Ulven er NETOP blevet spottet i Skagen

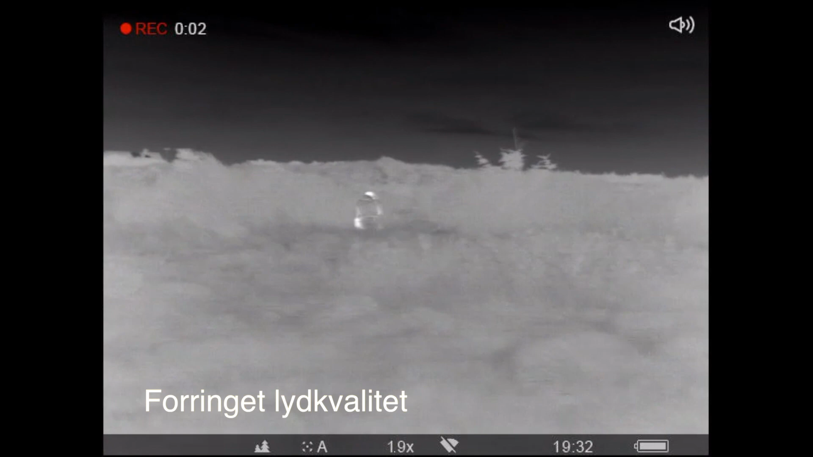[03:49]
Så bliver der taget DNA-prøver nu. Spændende.
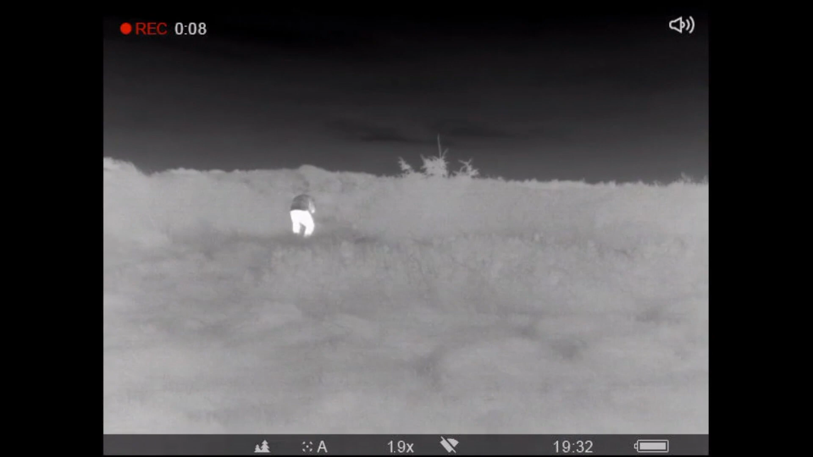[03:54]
Han tager stadigvæk, hvilken livsprøver og DNA-prøver.
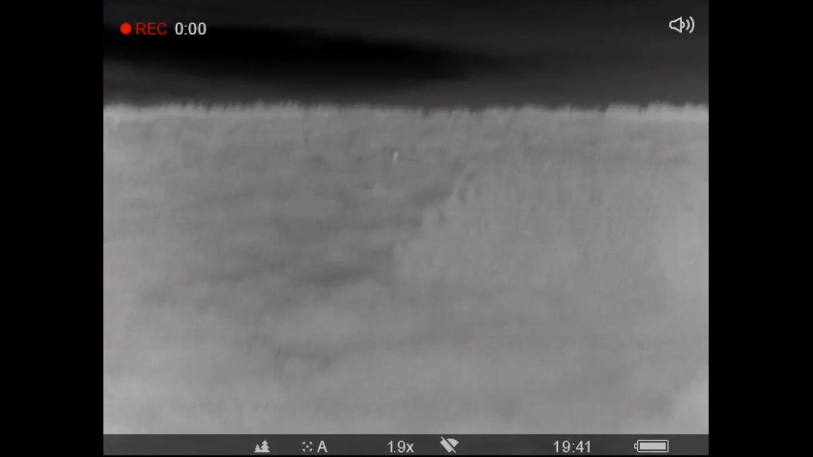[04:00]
Jeg kan også se, at han bliver i agt til at er meget interesseret i
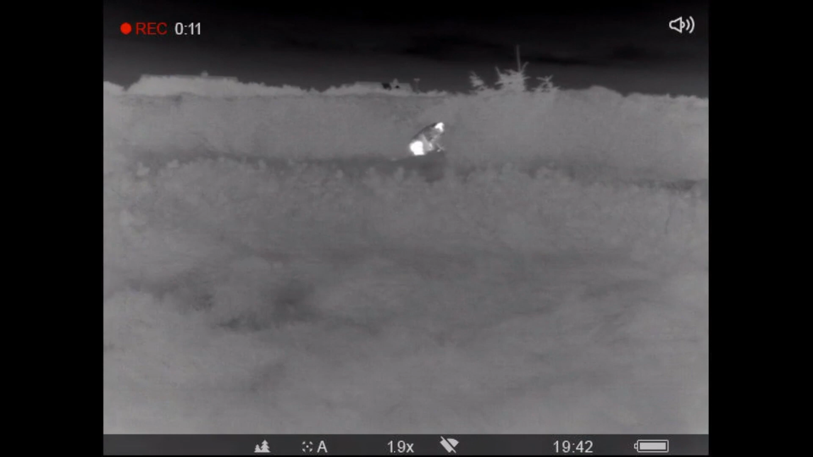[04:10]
DNA-mænden og kadaveret. Nu kommer der en mere. Skal jeg købe, at det er en lady-ulven, det her.
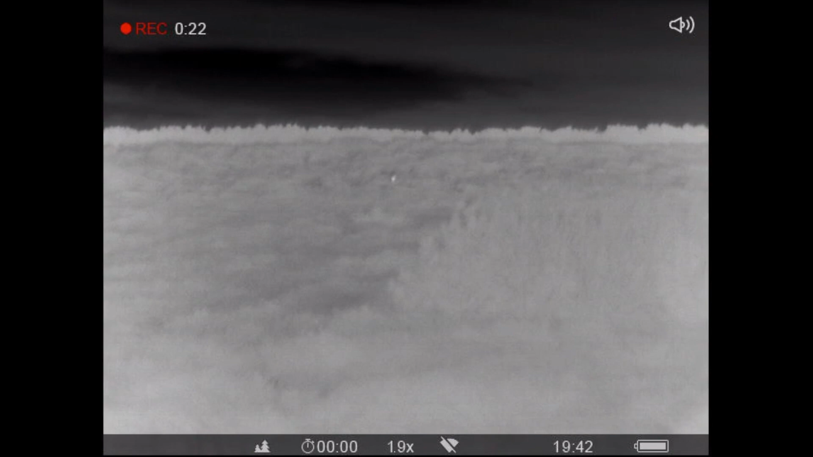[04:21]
En til. Det er nok ulven, det der over. Se der.